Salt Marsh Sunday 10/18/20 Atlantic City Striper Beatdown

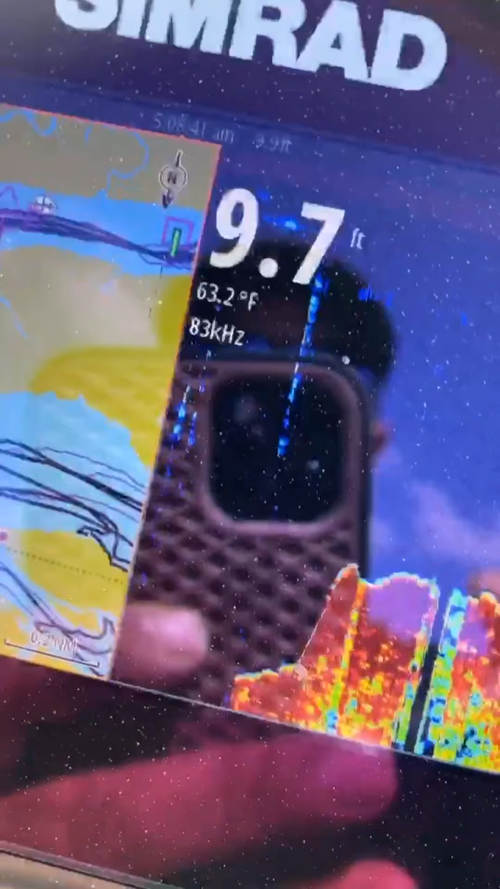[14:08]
On screen: water 63.2°F
63.2 for the people that are interested in that some of the areas on the way up here I was registering 61